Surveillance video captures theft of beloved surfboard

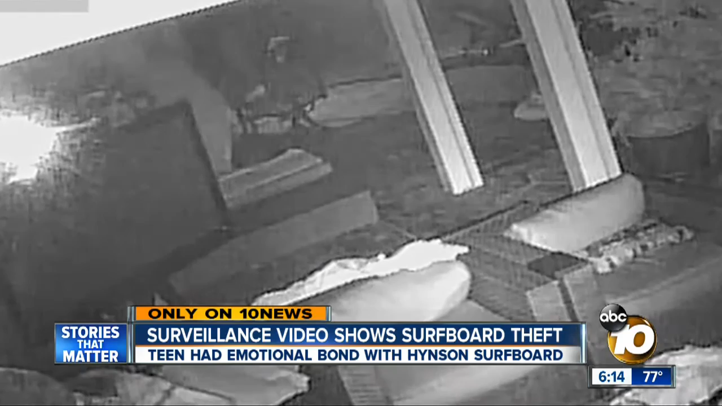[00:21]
Like a pretty quick executed plan, like hopped over the fence straight to the surfboard area. As a family sleeps soundly inside, the burglar in board shorts looks around for a second, but quickly zeroes in on a surfboard. He grabs it and takes off all in about a minute.